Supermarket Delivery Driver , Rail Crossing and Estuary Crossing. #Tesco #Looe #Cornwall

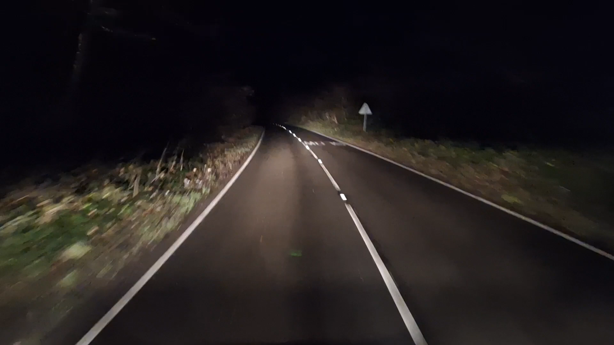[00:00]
Evening, Pete here. We're out on Tesco's. It's Wednesday evening. I'm just off to another customer and I've got to go across another strange railway crossing. I think I can get across the railway crossing, but I've always had to go through a focus on the bridge to the customers that turns up a road. That's tidal. It depends if the tide's in or out. So, the tide's in at the moment. It depends how deep it is. We've had a fairly high tide. We shall see.
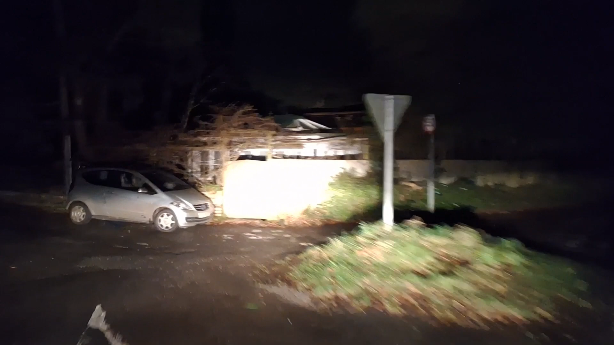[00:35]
As you can see, the road is liable to flooding, it says. So, this is the railway crossing.
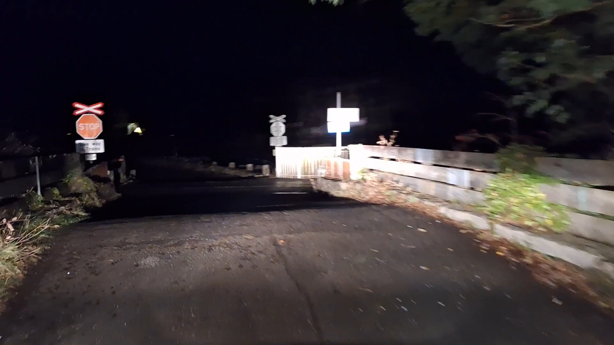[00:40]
Just here. And we're okay. It's not flooded.
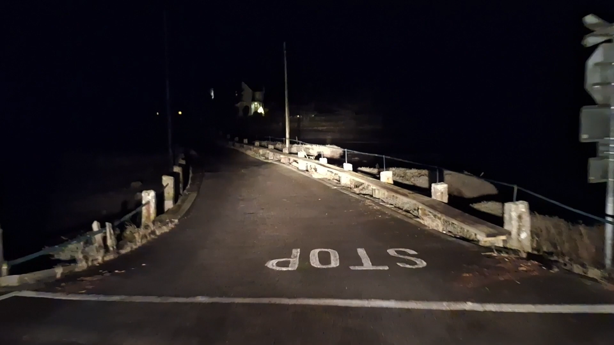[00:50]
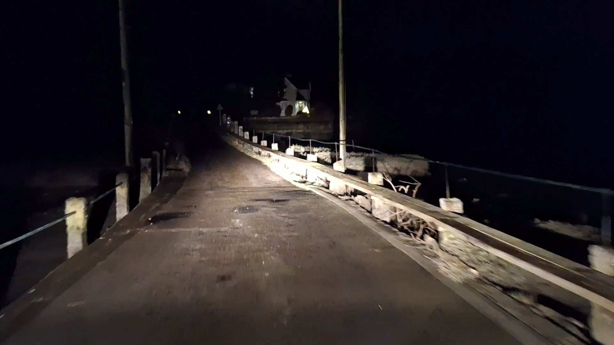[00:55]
As you can see, there's a walkway on the right-hand side. This road actually floods.
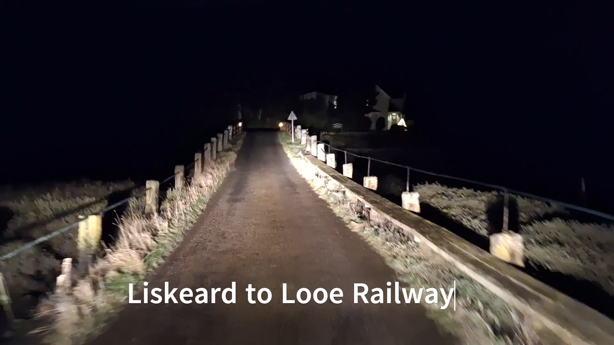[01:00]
To my left is Lou. I'm going over the estuary now. And then, it's the same railway line as that other crossing. And we go up the road here to a customer.
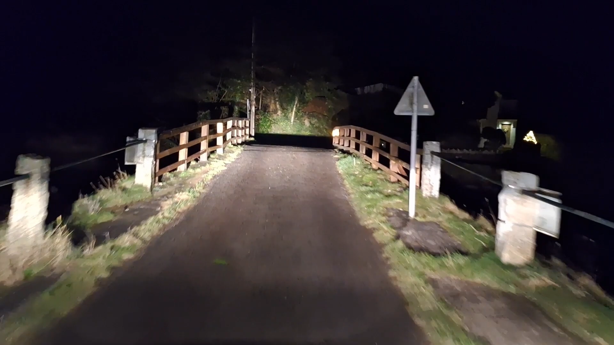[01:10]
So, what I'll do, I'll turn this off and I'll film my return journey. So, hi. It's Pete again. Just finished that job up this lane.
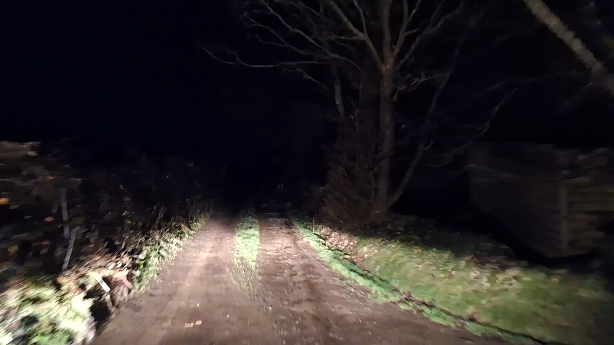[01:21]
So, I'm sort of heading back now. That was my last one of the evening. I've had eight drops tonight. Pretty heavy night because we're getting near to Christmas now. So, loads are pretty heavy. We had a couple of ones that I had to barrow to the properties. So, they were quite tough.
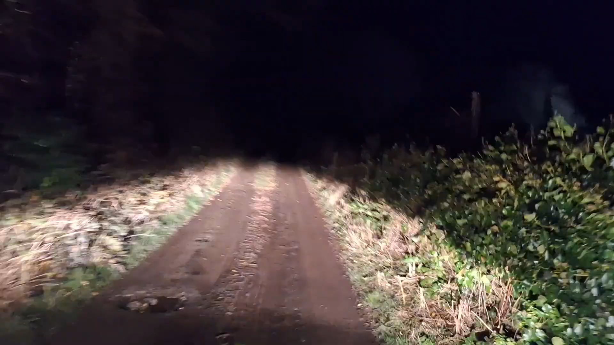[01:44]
Sorry, the road's a bit bumpy along it. Just get off this dirt bit now on a concrete road. So, yeah. We go across this level crossing down here.
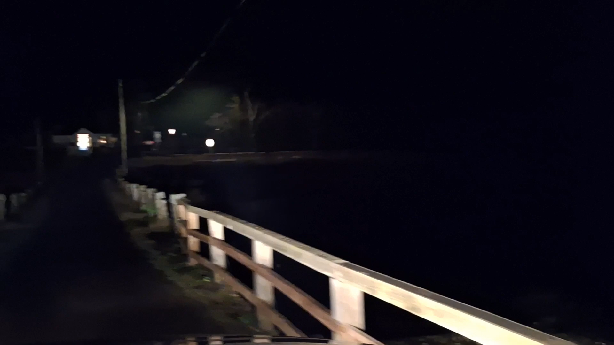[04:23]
And you can see the railway sign there. So, the estuary's there. And they have these walking boards. To go across the... across the... across the... Obviously, when the tides in. It's not too bad, but... I've been here before and it's been up to those walking boards. You can see the water there.
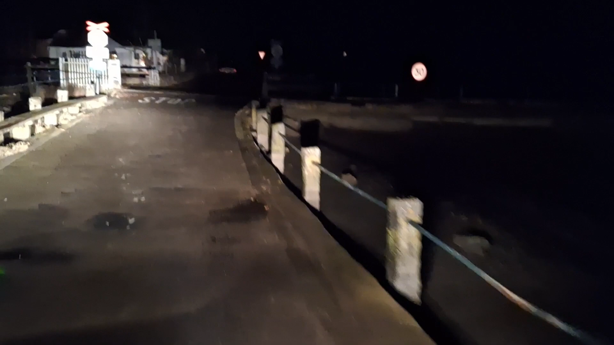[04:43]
So, this is the crossing. And you give way to trains, obviously. And, as I say, lose to my right. And, uh, list guards to my left.
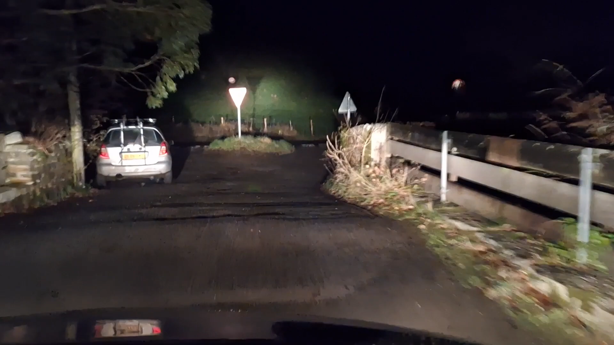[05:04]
I'll bring you back a little while. I hope you see.
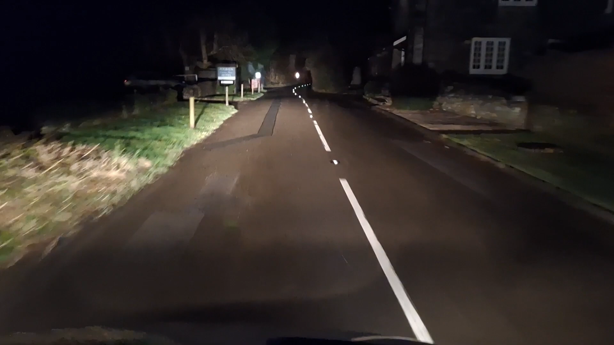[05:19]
So, just coming up to a place called Sand Place. Which is an unusual name. I've got it. It's a premier ship. And the railway line is just to my left. Just beyond... just the other side of that fence. And, actually, there's a nice little station here at Sand Place.